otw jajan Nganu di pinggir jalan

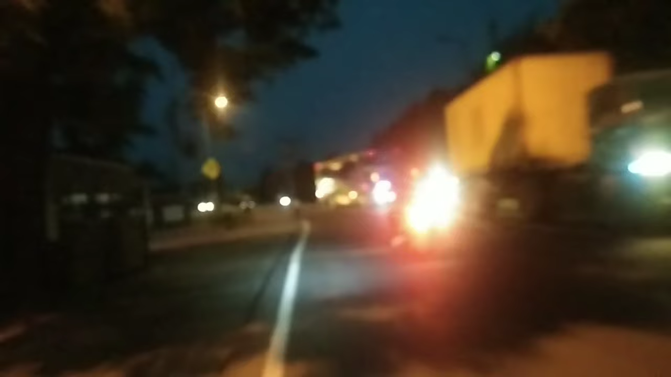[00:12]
Nah ini kita mau ke tempat yang sangat menarik untuk dikunjungi. Nah ini tepatnya saya berada di jalur utama